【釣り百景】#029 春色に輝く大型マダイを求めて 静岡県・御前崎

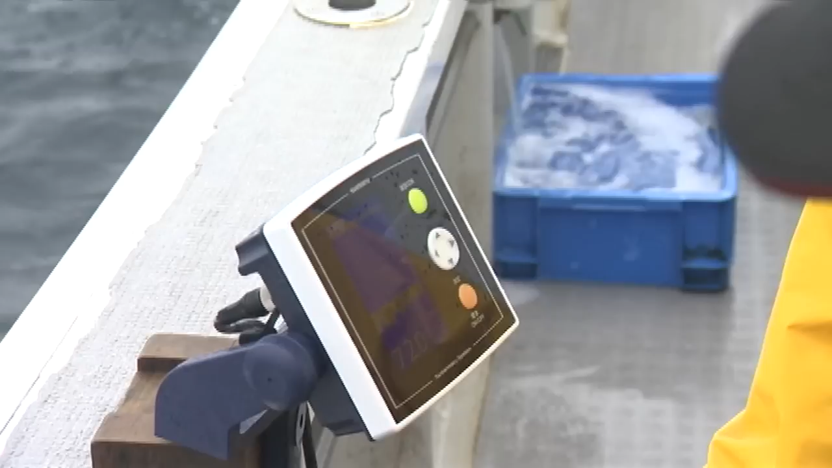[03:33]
これ今ね40でしょ棚がね40だから30メートル上持ってるわけですよ
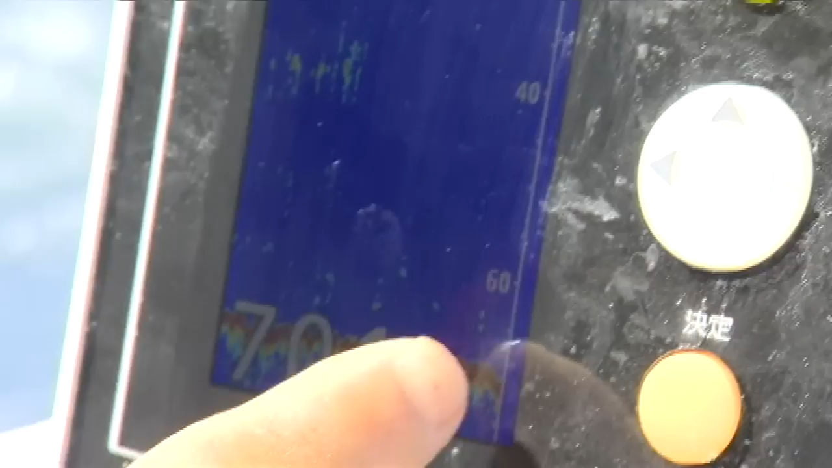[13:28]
これがコマセなんですよ
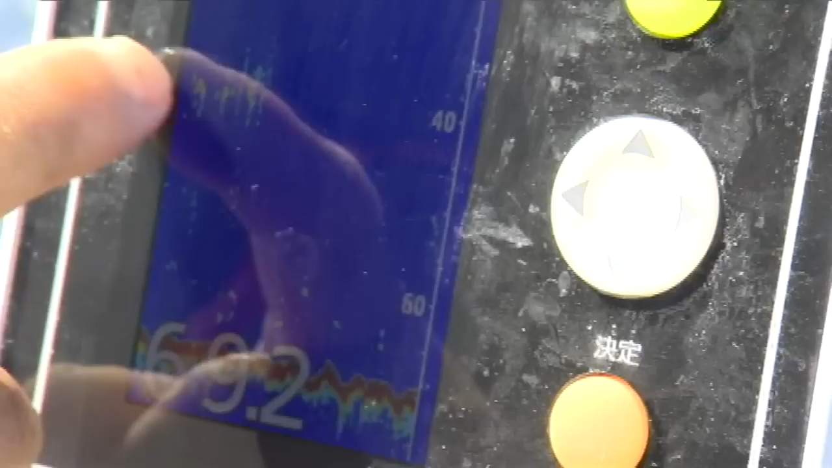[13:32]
コマセから40で合わせてるんでコマセからこれが6060の下にボソボソってある
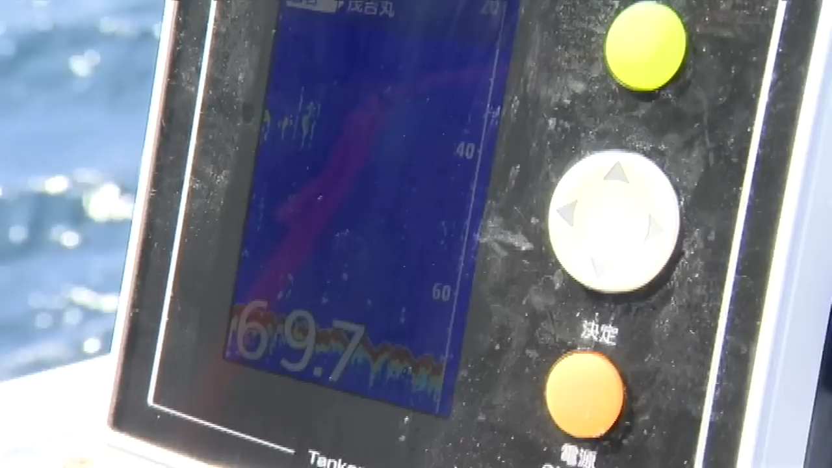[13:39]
のがこれがマダイですね